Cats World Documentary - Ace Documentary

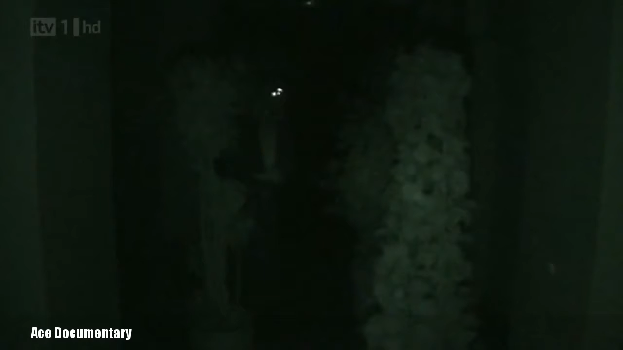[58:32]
Oh, I can feel something very close to me there. So, away from that. Away from that. That's a big thing there. I get away from that.
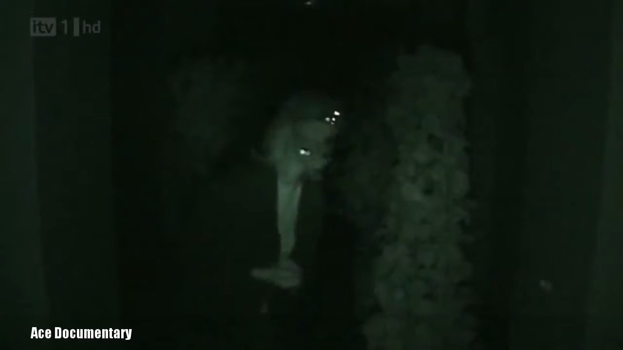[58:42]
Something there. Nothing here. Come on, be bold, Lumley. I can't tell you how frightening this is. If you could hear my heart.